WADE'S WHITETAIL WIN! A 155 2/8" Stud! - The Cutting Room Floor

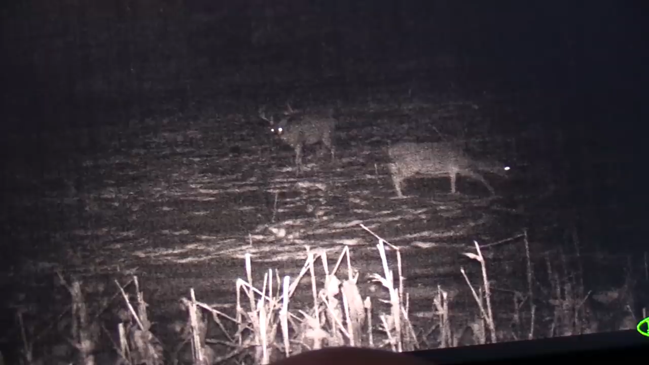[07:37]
we checked the recording's camera when we got here we got kind of extra excited because we I just saw the buck from the picture.